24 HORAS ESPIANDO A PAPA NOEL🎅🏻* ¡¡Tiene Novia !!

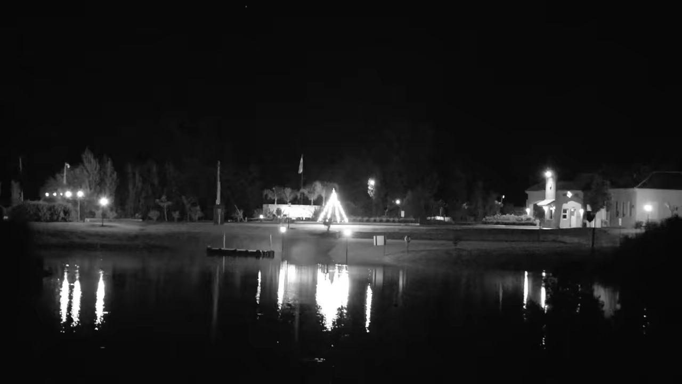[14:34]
Ese árbol está pronto Eso ahí es su camping Y se puede vivir Lejos de nosotros ¡Brócoli!